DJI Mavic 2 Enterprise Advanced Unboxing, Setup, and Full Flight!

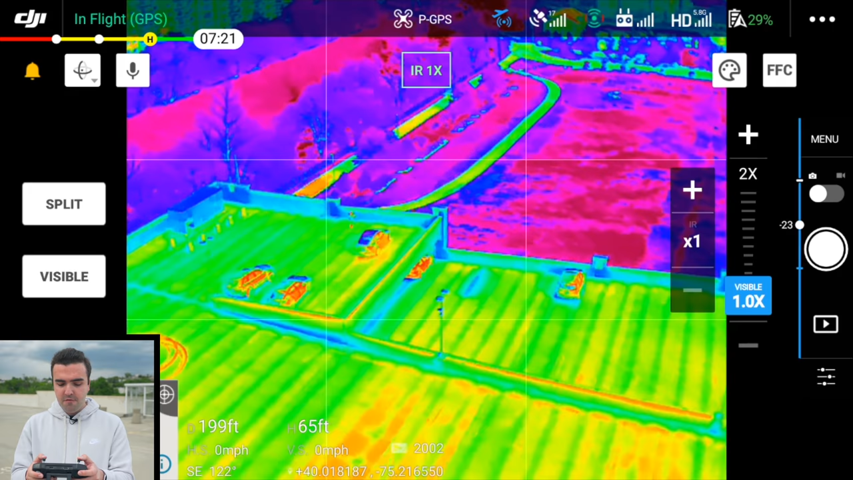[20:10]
uh some different settings that i've noticed digging through the menu
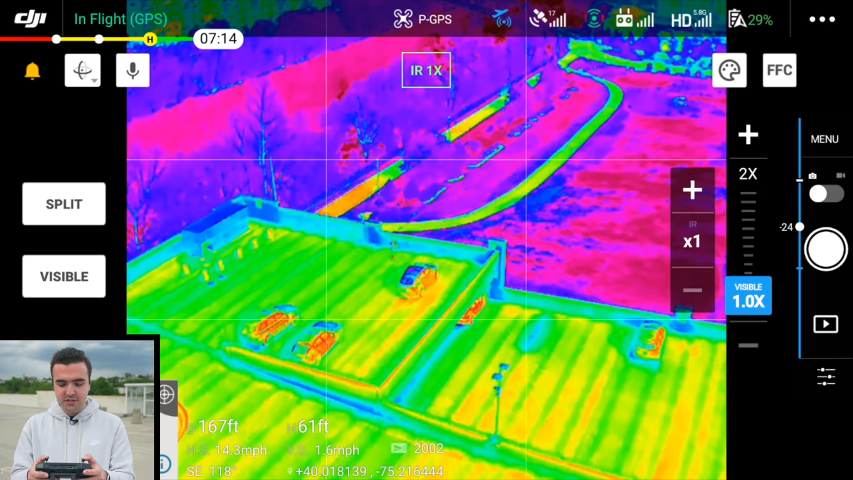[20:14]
settings so for example you can actually put this drone into addy mode which is pretty interesting so right now
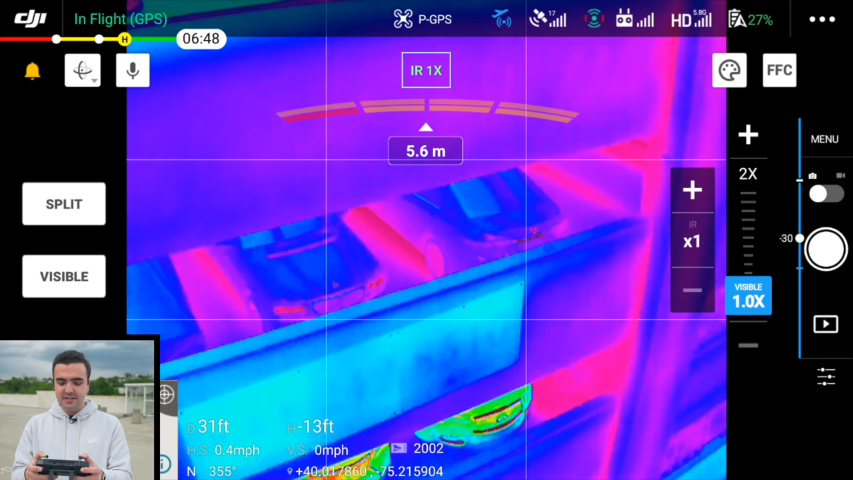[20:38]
to save and we'll flip back over to the color just so that it's not driving you guys crazy looking at
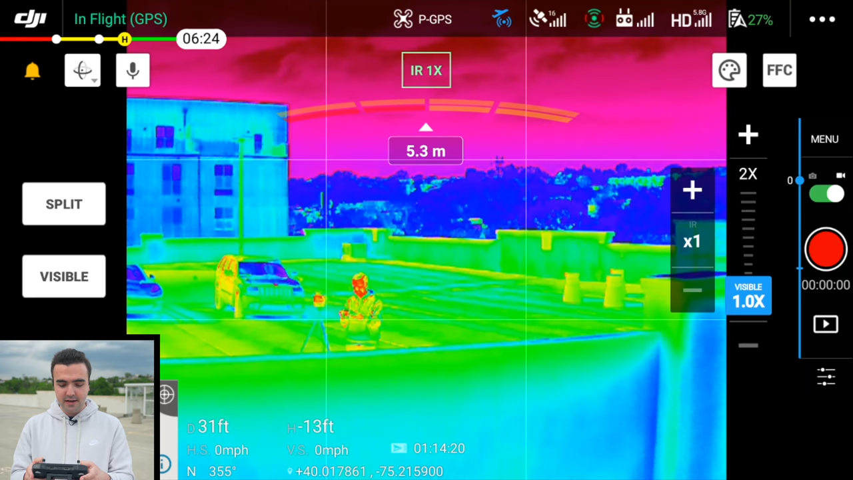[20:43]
that look you can see though i'm a little bit warmer and you can see my camera is a little bit warmer too i mean
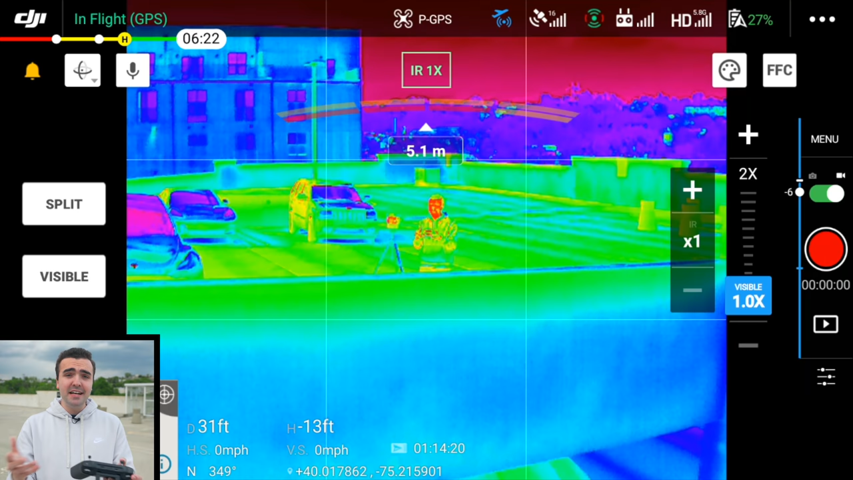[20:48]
that's a good resolution for the camera because for that camera because this camera is small and my head
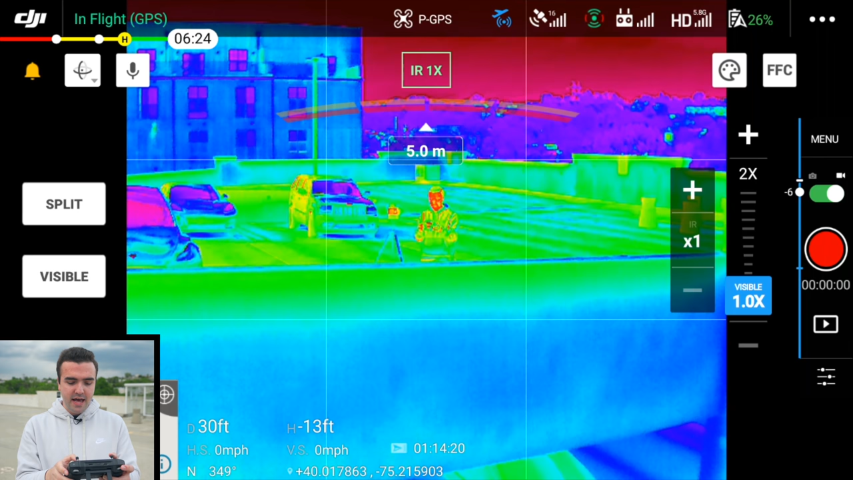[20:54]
is small and i can tap on here and get some temperature information so yeah i mean that's the biggest upgrade here is these cameras that's going to be great so
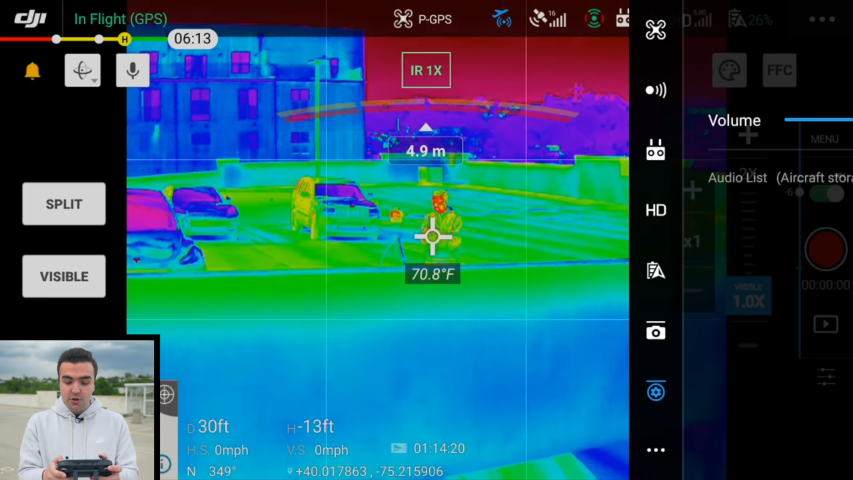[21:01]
On screen: spot 70.8°F
we can back it up so it stops beeping
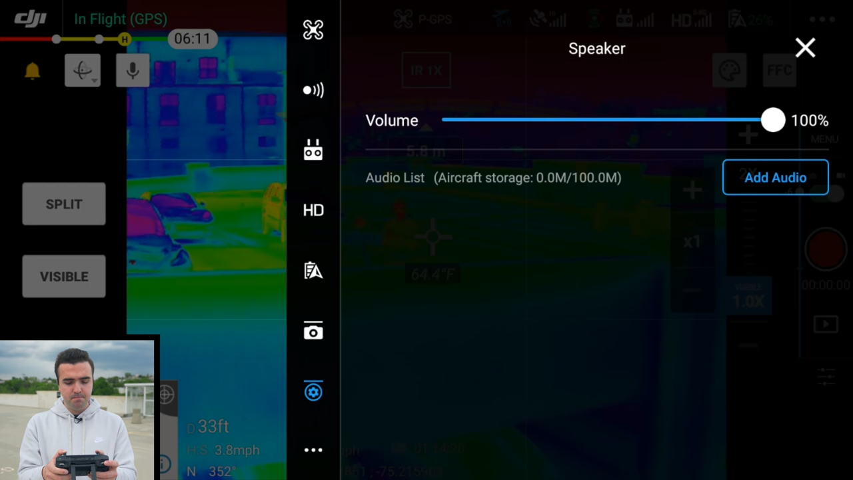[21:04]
we can add some audio into here right to save so let's record some audio
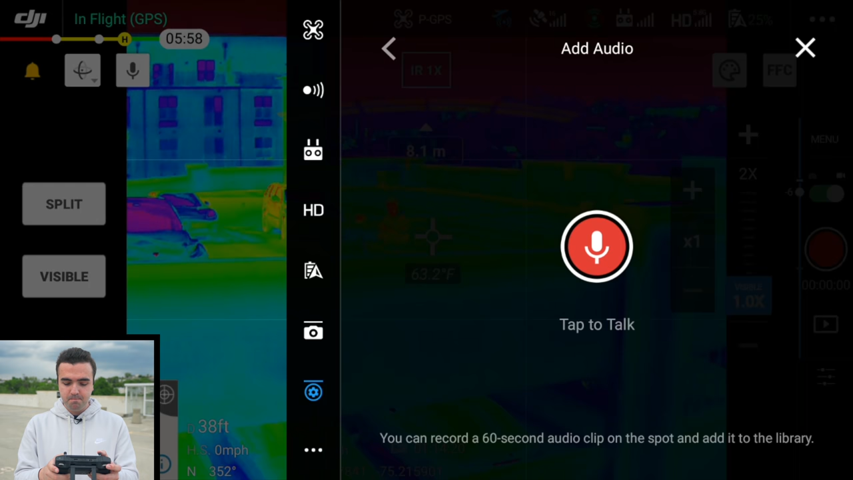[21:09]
hey this is billy kyle and this is a test of the mavic 2 enterprise
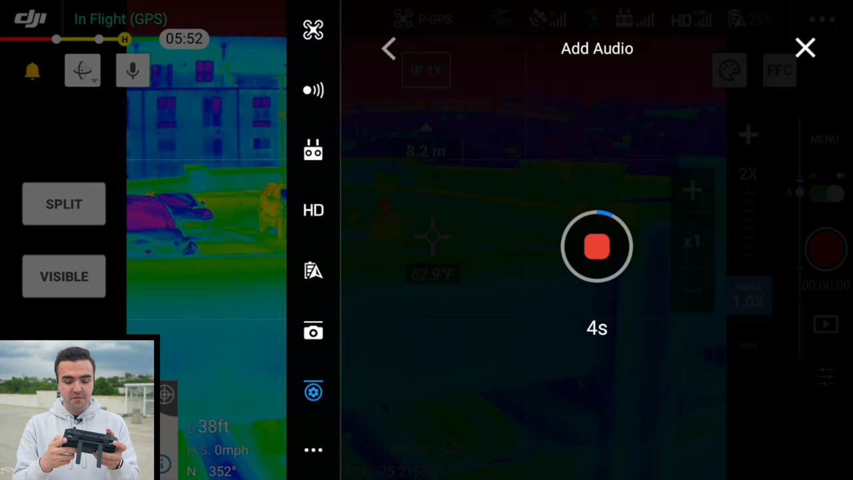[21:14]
advanced speaker attachment we'll save that to the aircraft